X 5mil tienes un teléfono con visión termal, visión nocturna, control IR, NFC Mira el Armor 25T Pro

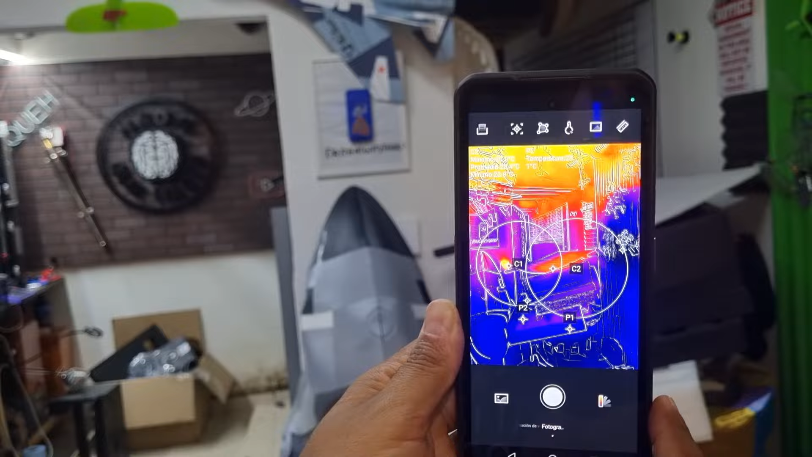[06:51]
Y vamos a revisar porque acá tengo un punto bien caliente.
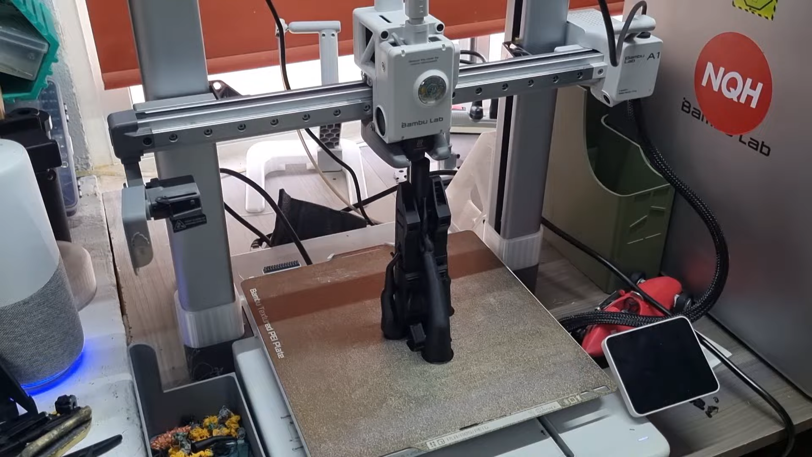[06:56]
Que es la impresora 3D. Y vean, la cama está a 60 grados como está configurado.
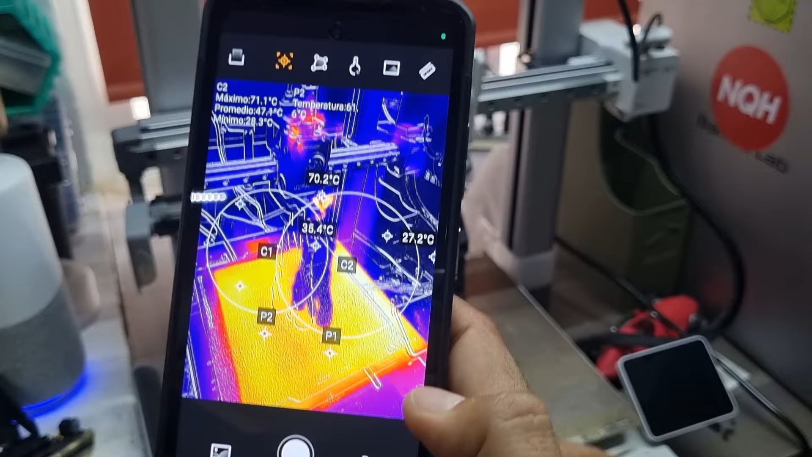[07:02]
On screen: max 71.1°C
Y bueno, la punta debe de estar mucho más. Obviamente desde aquí se ve menos temperatura.
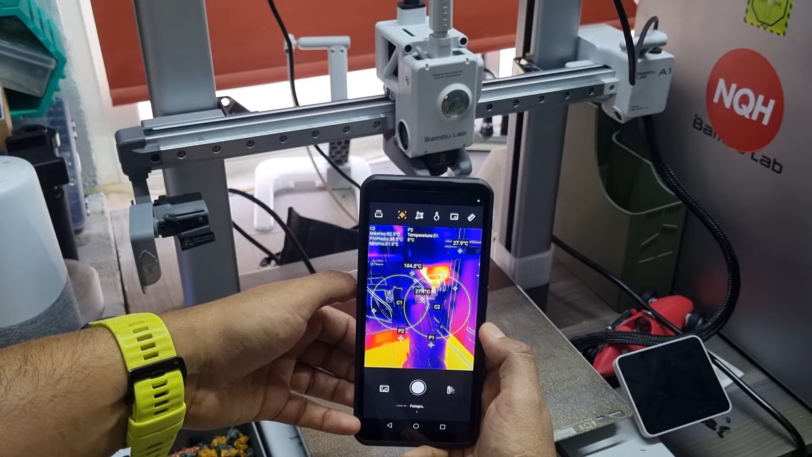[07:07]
Pero podemos ir calculando o viendo si todas las temperaturas están bien.
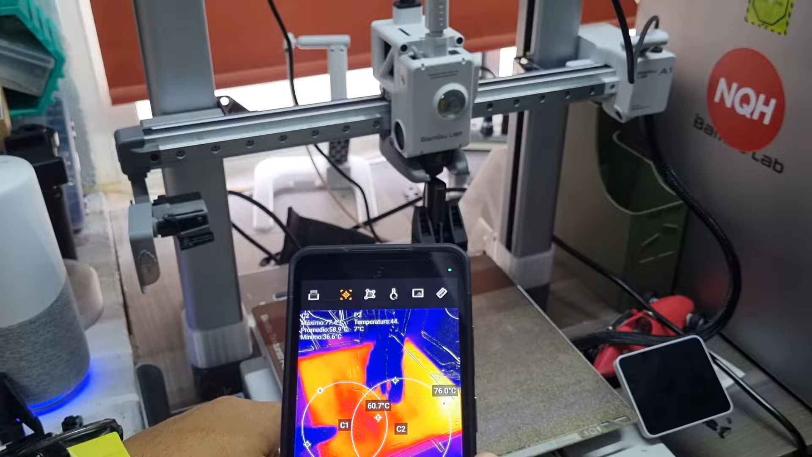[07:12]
Pero yo dándome cuenta que la cama está a 60. Me dice que está midiendo muy, muy bien.
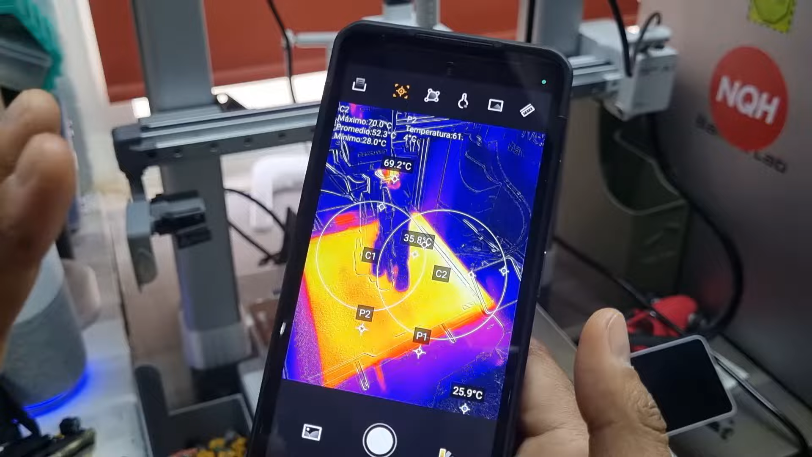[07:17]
Así que esta cámara está muy buena. Creo que tiene una buena resolución.
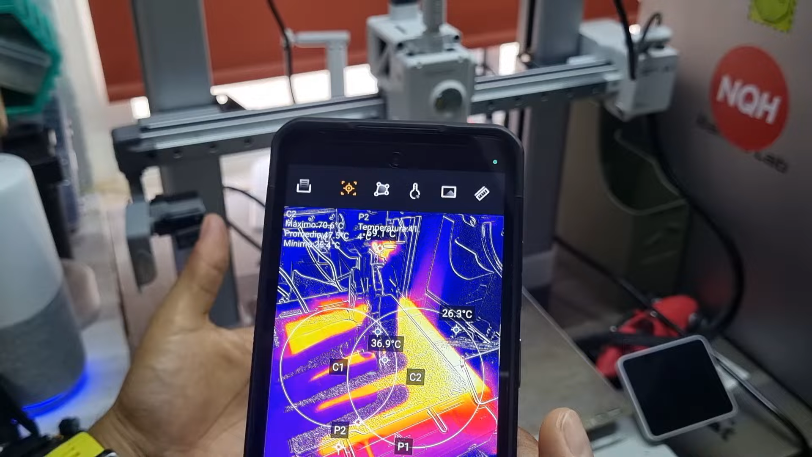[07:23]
Y lee la temperatura bastante bien a una muy buena distancia.
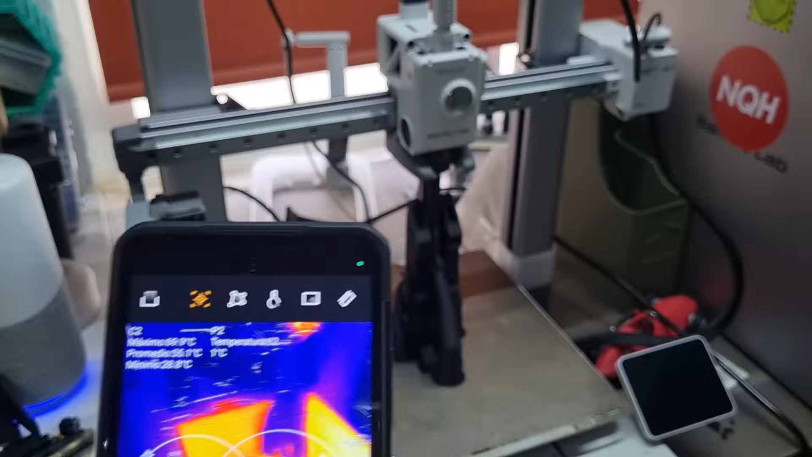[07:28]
Así que, no sé, yo estoy contento con esta cámara térmica.